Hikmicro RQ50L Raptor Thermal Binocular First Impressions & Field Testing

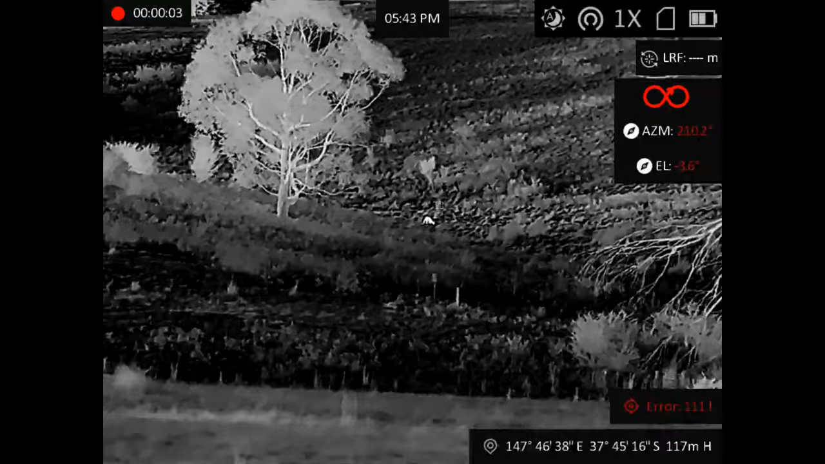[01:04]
That's all I'll skip you at. Uh, 270.
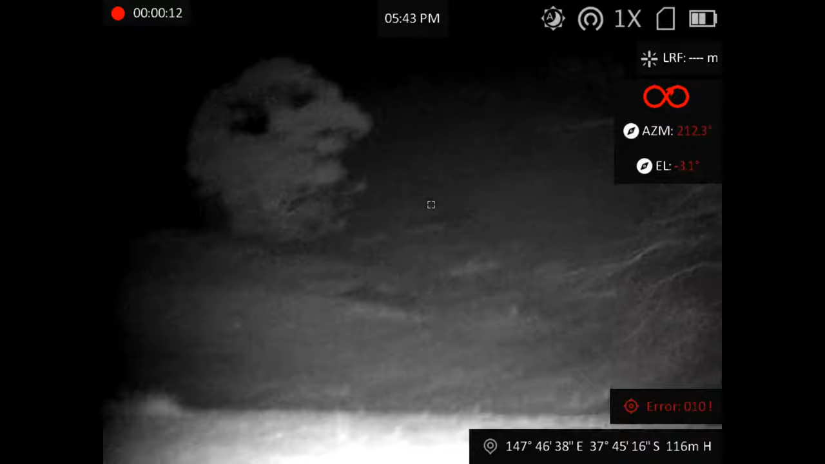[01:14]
Okay, the night vision sort of struggles out that far.
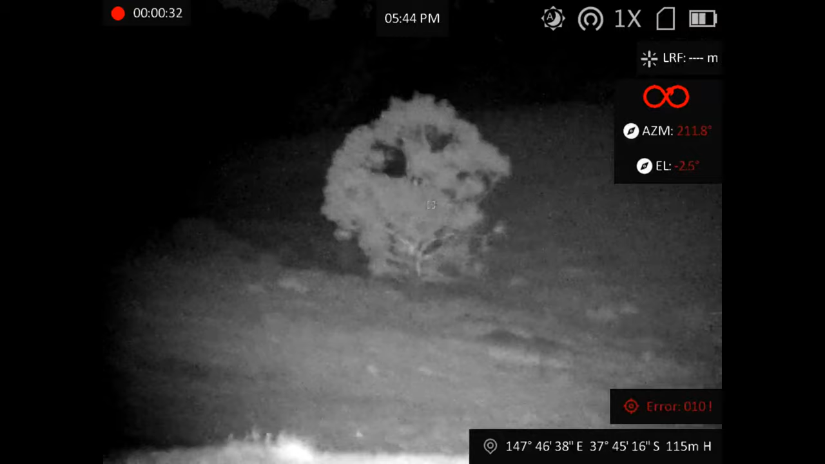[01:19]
So, as far as the unit goes, it's definitely got a larger form factor.
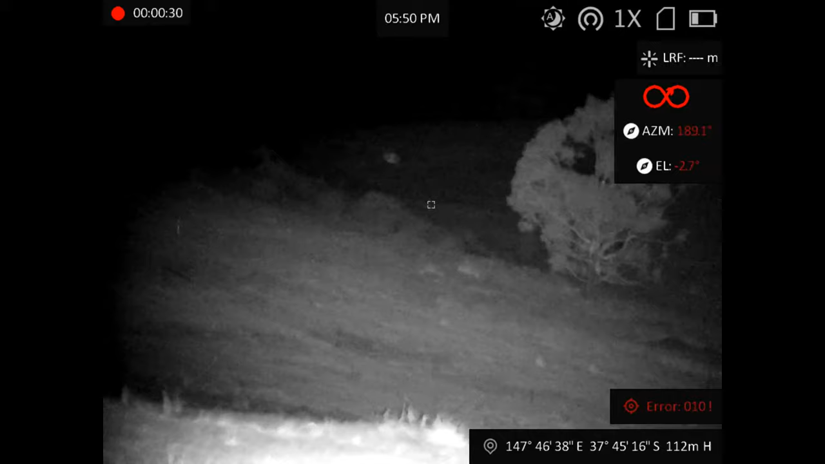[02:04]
The button layout is very easy to access for your main control buttons there. Very intuitive layout, easy to use. I didn't read in the instruction manuals. I just, you know, run quite a few thermal units and managed to fumble my way through it and figure it out.
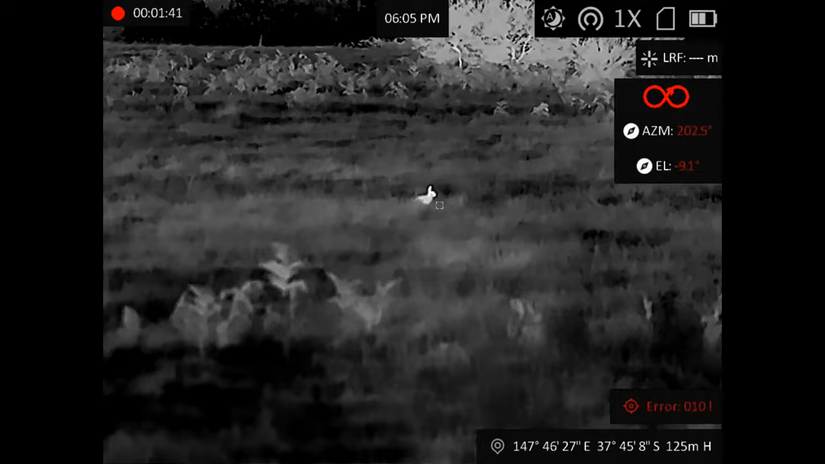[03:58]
Okay, so there's another one down to the right of him. You may not have the height where you are there. Yeah, a bit further right, a bit more,
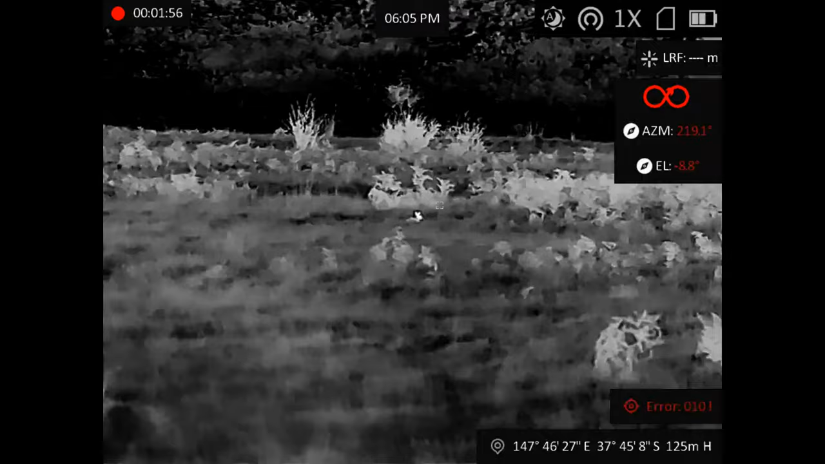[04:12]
and I'll go to, oh yeah, so up a bit.
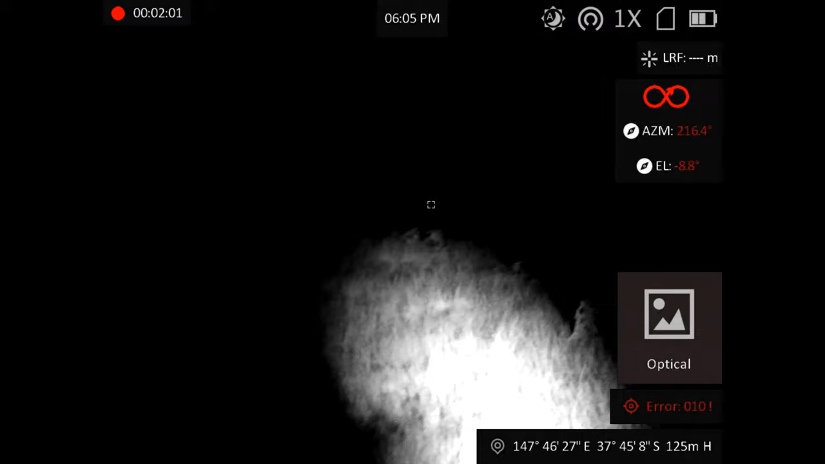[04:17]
Yeah, you should be able to just start to see if your eye shine there.
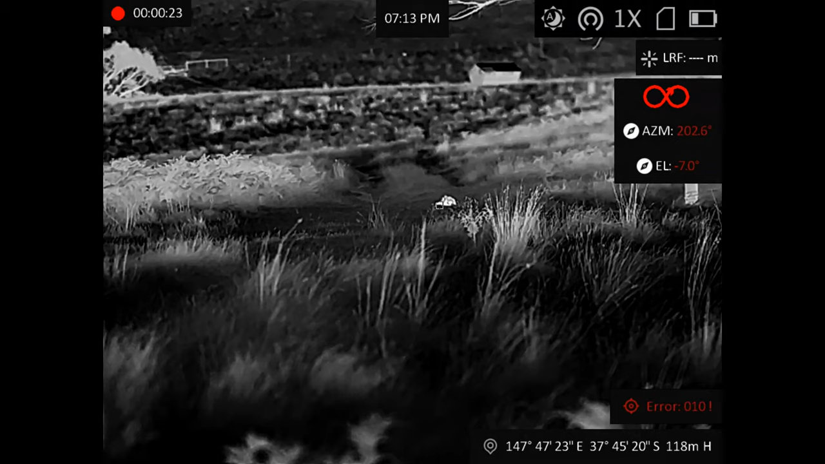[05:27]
Nice shot. Another big negative that I found with it, the optical channel on it actually isn't focusable.
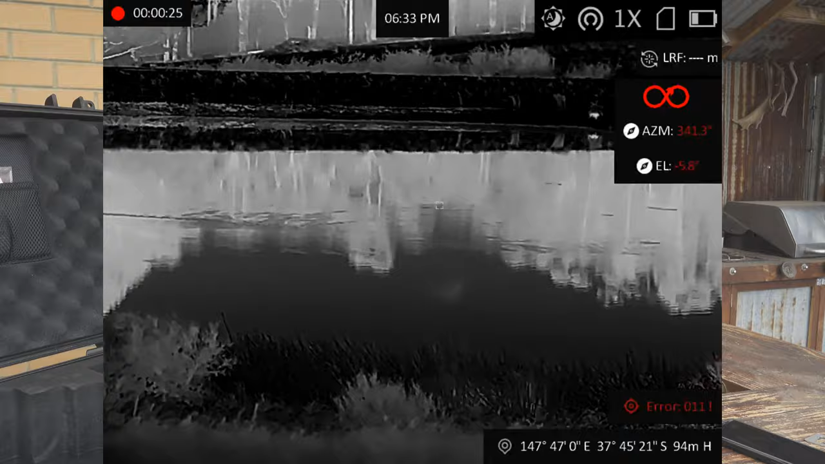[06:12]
While it's decently powerful, it's not focusable. So you could get a lot of IR blowout. So if you've got something in close where it's some brush or some grass,
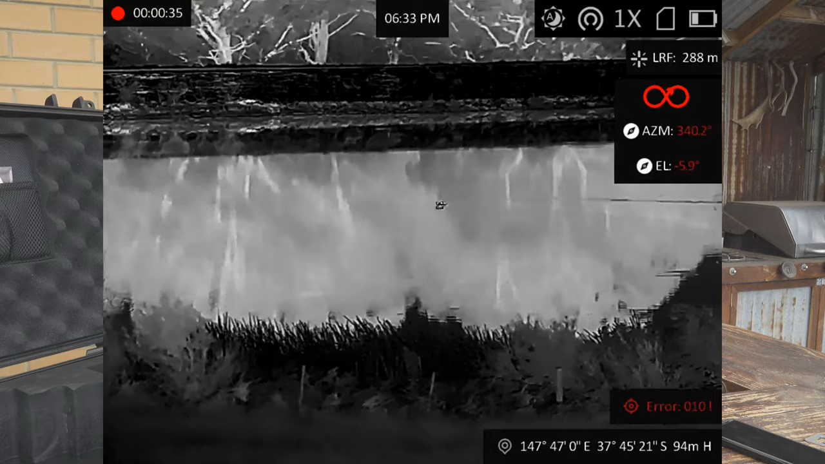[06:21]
that will overpower your IR image and then you can't make out anything further or in close or what's versa. I did find that a bit limiting. I'd like to see a focusable optical channel for that lens and a focusable illuminator.
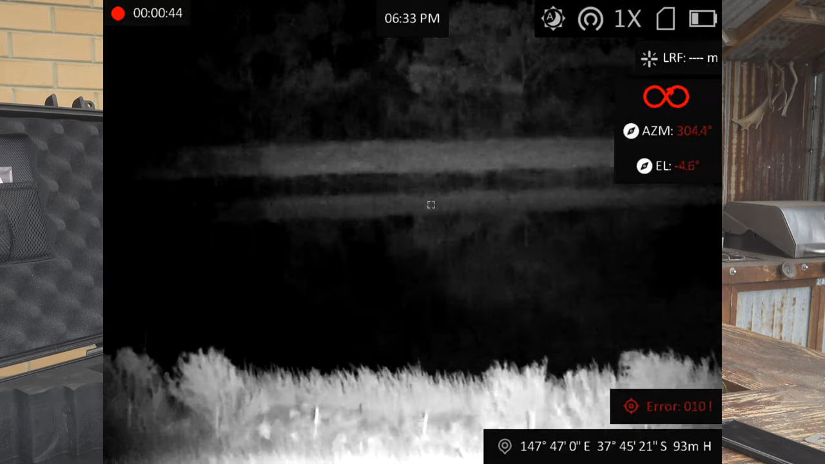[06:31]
And that would absolutely bump up the versatility of this unit. The thermal definition was really good.
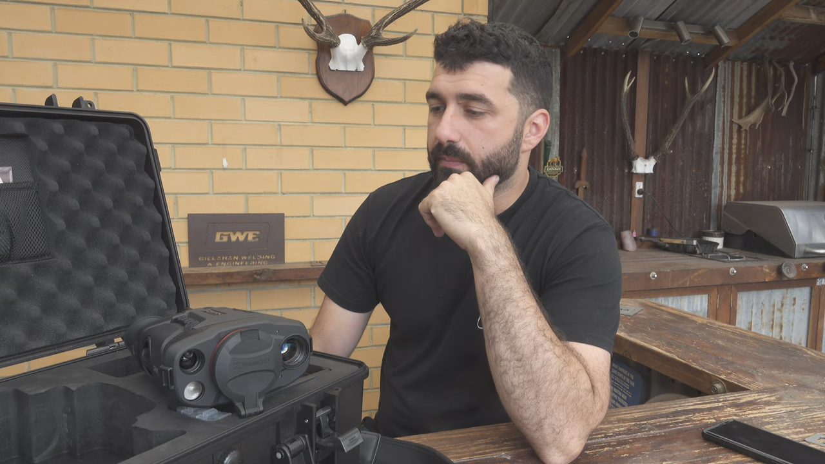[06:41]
So seeing rabbits and foxes out further, plenty easy enough with this. It is a high base magnification unit. So it's 3.4 power.
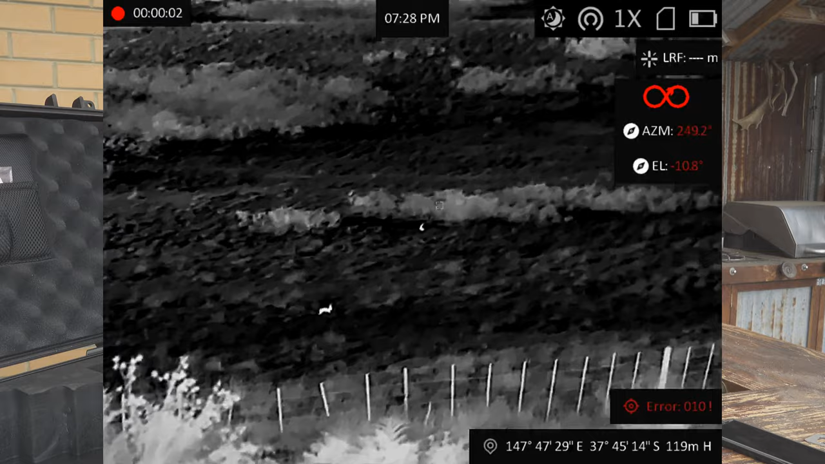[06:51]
It's great for spotting things out further and observing them. It does make it a bit hard to scan because it narrows your field of view down.
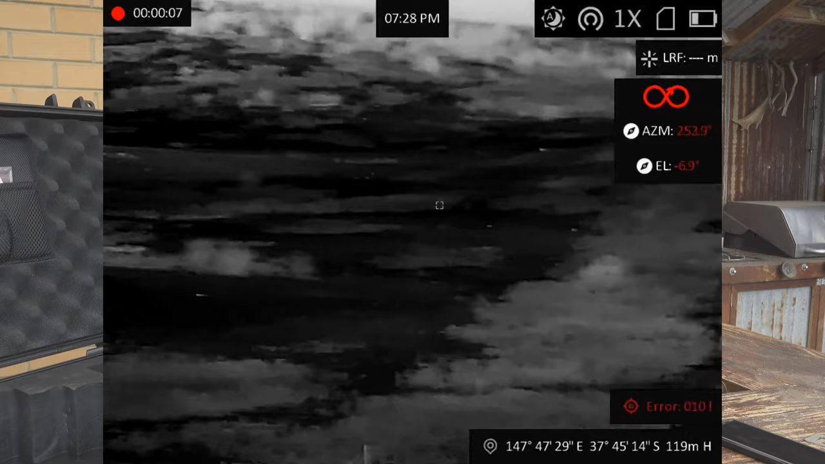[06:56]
But again, the application I'm using it for is not really what this unit is intended for. So bear that in mind.
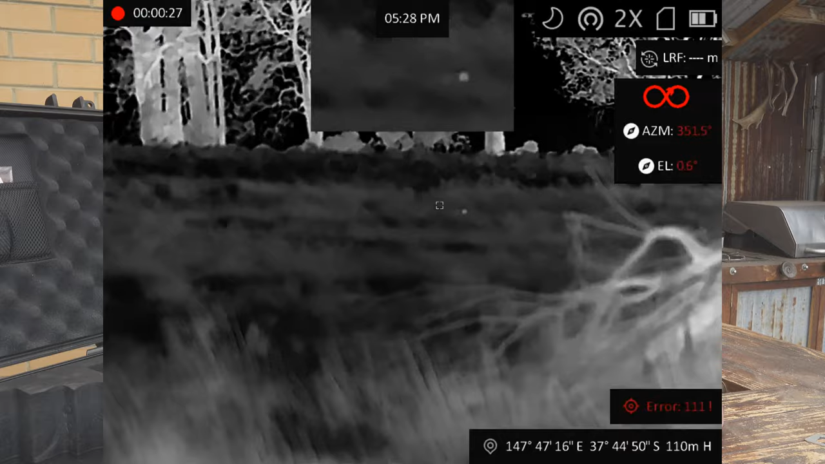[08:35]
This takes about one second to jump from the current zoom on to the next one. If you accidentally hit the button, you've then got to cycle through all of them.
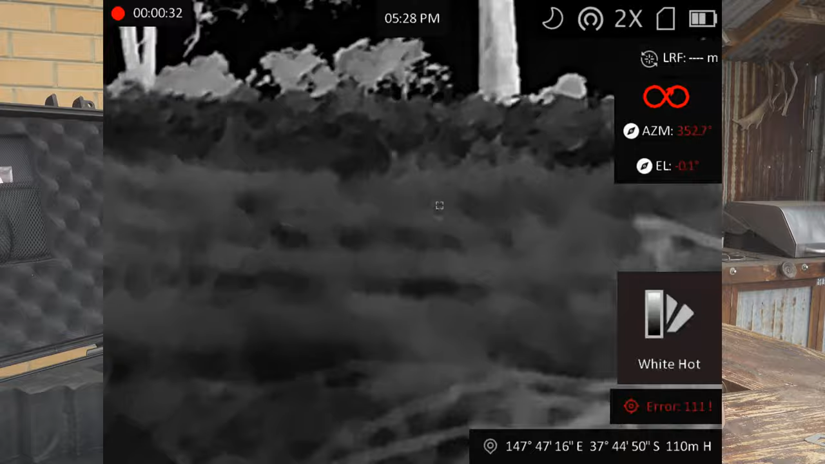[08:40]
So instead of hitting three or four clicks rapidly to get back to the base magnification, you've got to sit there for about five, six seconds, cycle through them, and then you're back to where you started.
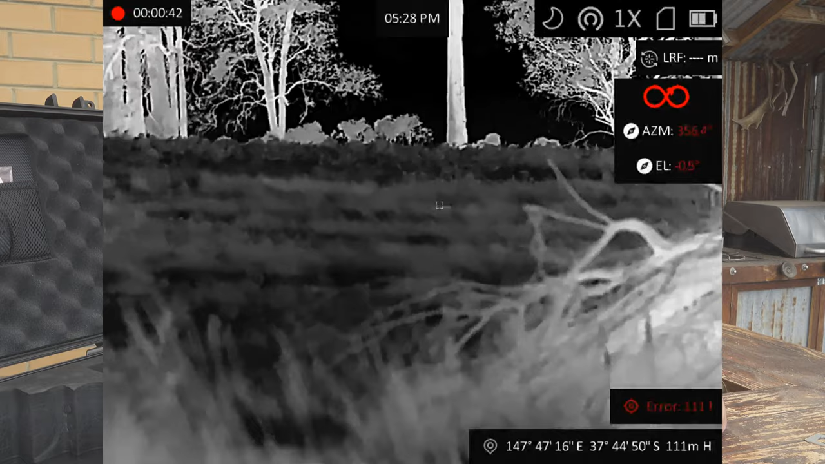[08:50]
Another thing I didn't like was the power up time is thereabouts of 10 seconds. So it's on the slower side. It doesn't matter as much for a scanning unit because you're generally going to have it powered up the whole night. But yeah, if you're driving along and you see something in the headlights and then you flick over that, it does take a bit of time. One thing that was really good in use, the range finder is super consistent, easy to get good ranges out of.
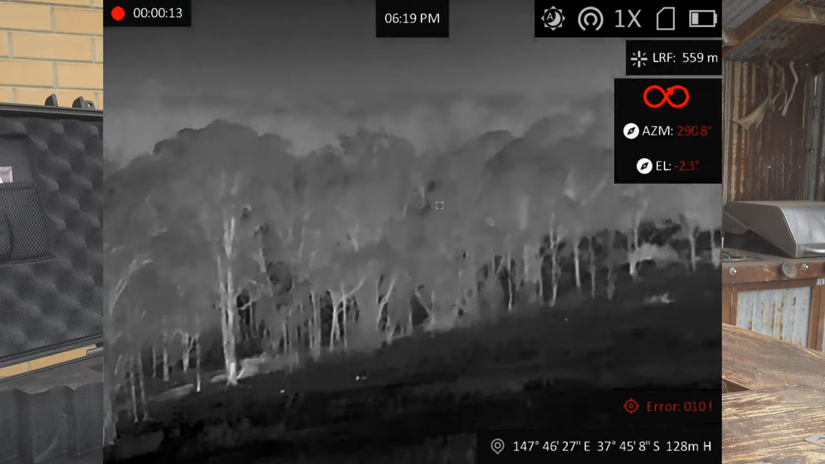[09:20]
I'm swearing by running any thermal unit now as a range finder. It makes everything so much easier. I was accurately getting readings out to about 940 meters with it when I was testing it. So I was pretty pleased with that.
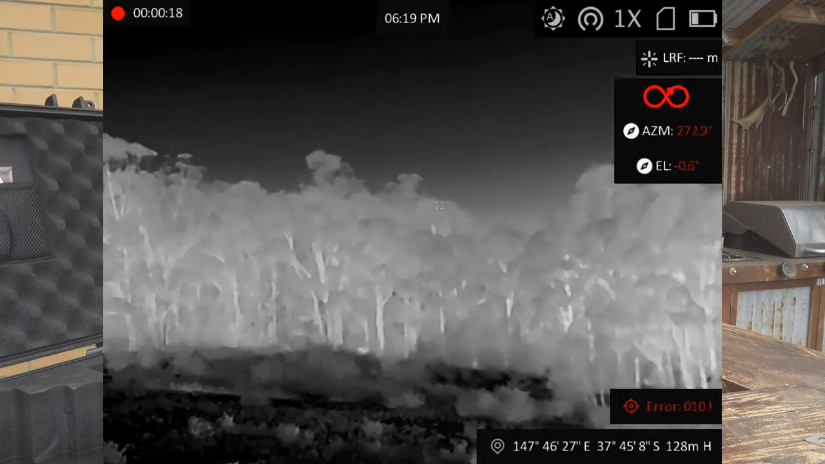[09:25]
Another thing that this unit features is geopositioning. So it's able to track you via GPS and you link that up with your phone on the HIC micro app.